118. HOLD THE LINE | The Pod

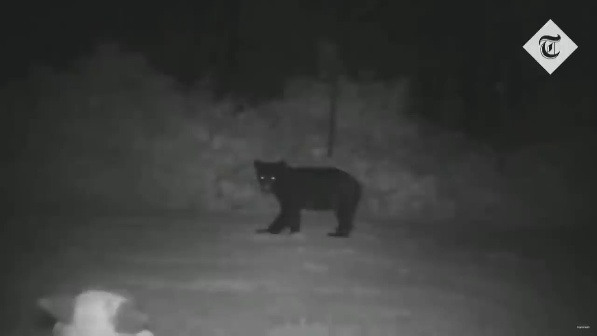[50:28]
We are certain. Oh, here we go. Bear. That's a cub. That's a cub. Yeah, but it was scared.